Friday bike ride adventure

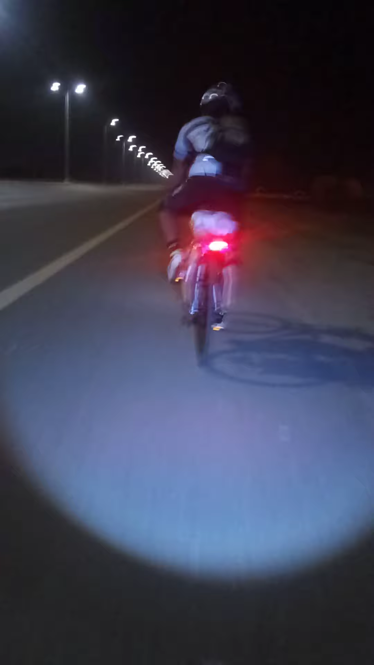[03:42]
Adventure na naman kaming panibagong. Adventure na naman. Bike Adventure. May dala kaming roti. Roti ba yun? Tinapay. Yung one real. Tatlong peraso. Isa lang sweet. Binigay. Isa lang. Kasi isa lang naman ako eh. I could give me. Wahid. Eatnin, eatnin. Lala, lala. Mapi, mapi. Sige lang. Katihin na lang natin yung sweet.
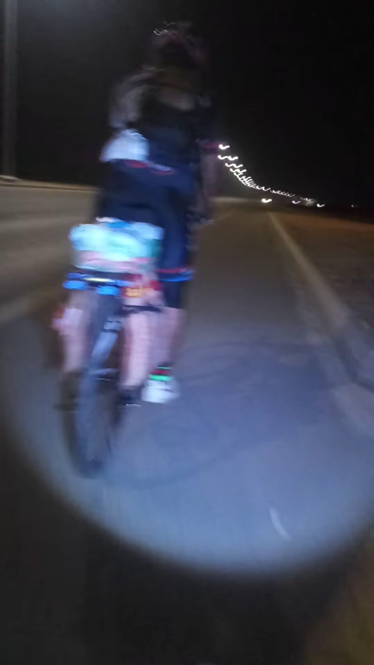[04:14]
Ayun. Walang may food. Wow. Yan, improvised lang yung ano na yan. Yung carrier ng bike ni bro. Bro, rock flow. Astig yan. Tinamon nyo naman. Oh. Tatlong sisyon. Ayun, guys.